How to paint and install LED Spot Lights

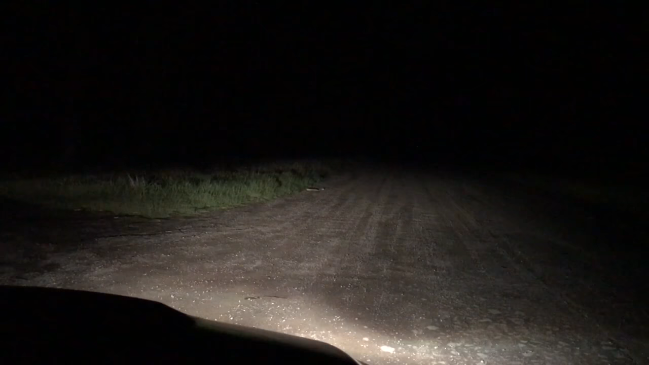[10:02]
That's with my HID fog lights on. And now I flick my high beams. That is with the high beams on. It's actually pretty good. So high beams with the LED spotlights. No high beams, LED spotlights, just regular headlights. So it's pretty good. Now let's try it without the LED spotlights.